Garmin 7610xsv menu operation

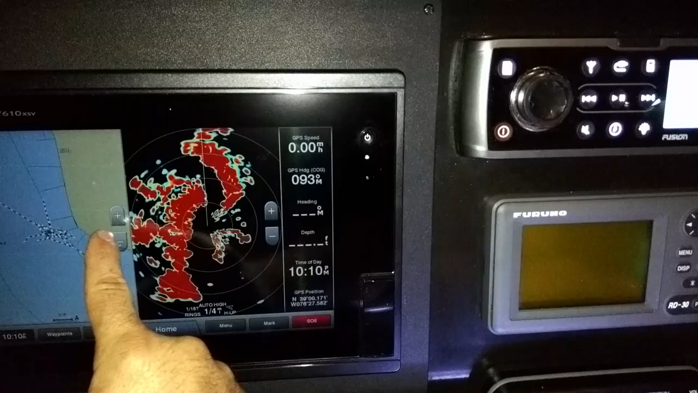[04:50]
You've got your split going on zoom out and there you go. Um, so home combos,
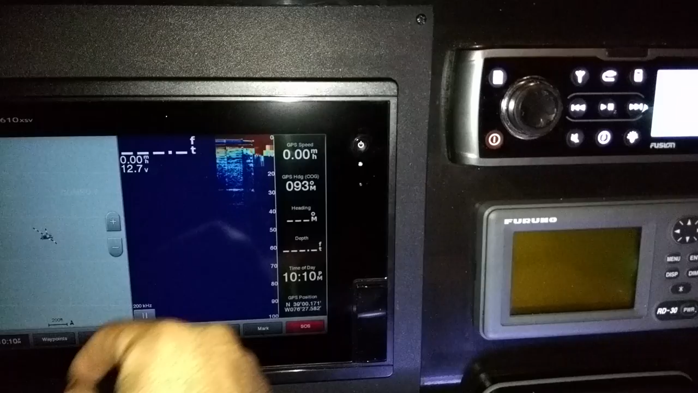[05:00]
you can do chart and sonar menu edit combo.
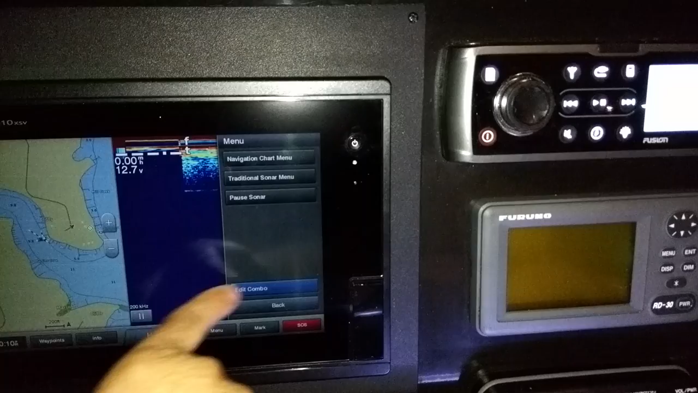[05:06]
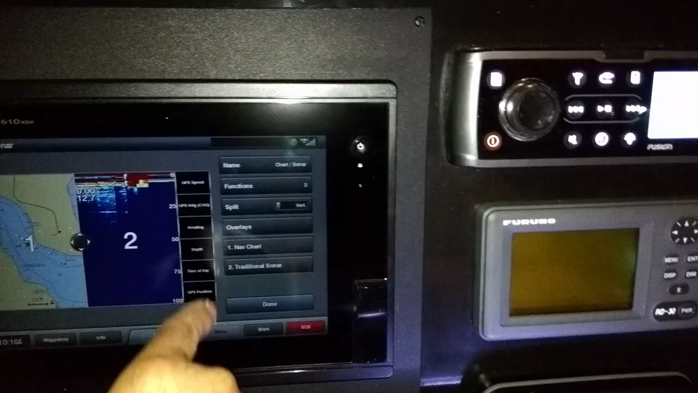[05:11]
You can do some modifications in here, but,
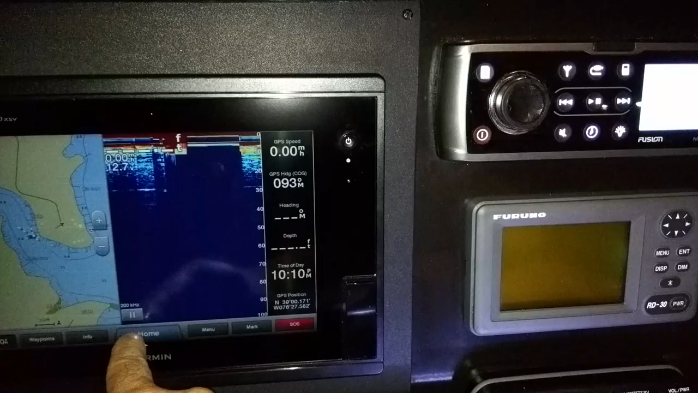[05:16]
um, home, let's say charts, nav chart.
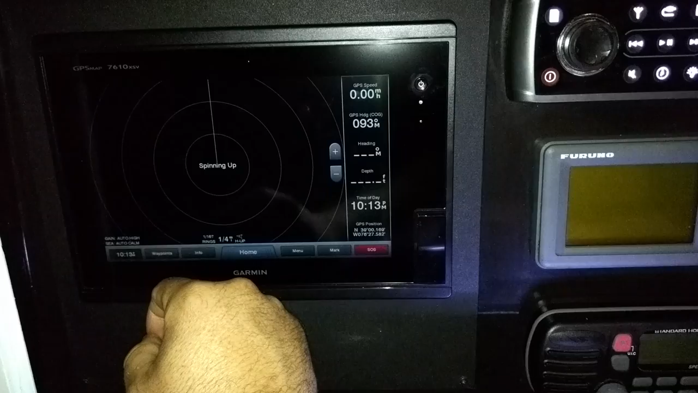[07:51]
It takes about 30 seconds to kick off,
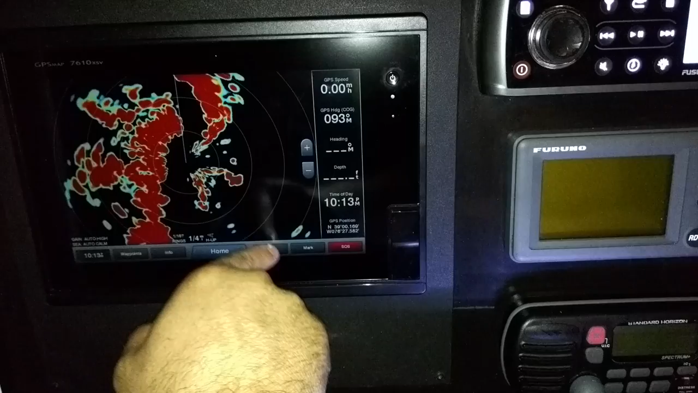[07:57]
but once it does, it's ready to rock, radar to standby, power that down.